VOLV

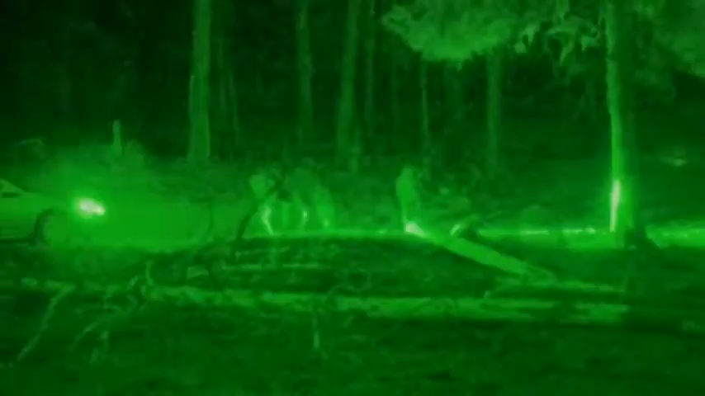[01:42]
Right now we are developing the infrared illumination of the system to be able to
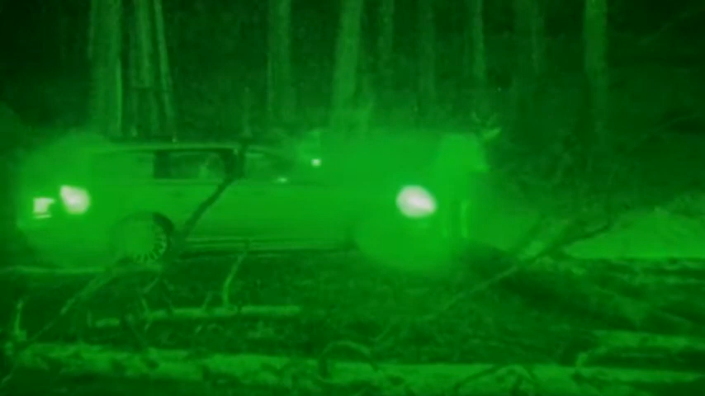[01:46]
detect animals at night and since most animal collisions occur in darkness it's extremely important to have night detection.